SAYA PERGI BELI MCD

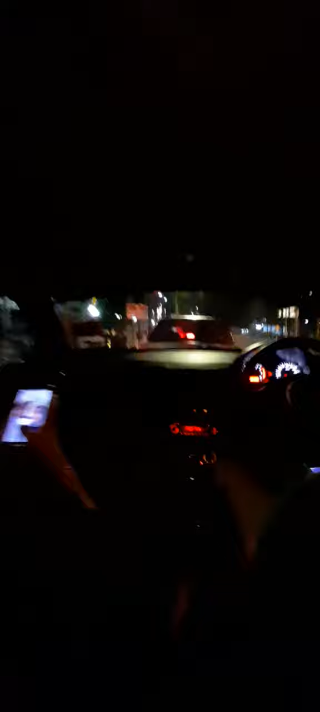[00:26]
ok sekarang ni kita tengah beratur lah 4 lagi ni pandak saya tengah-teng-teng pandak pun sama tengah-teng-teng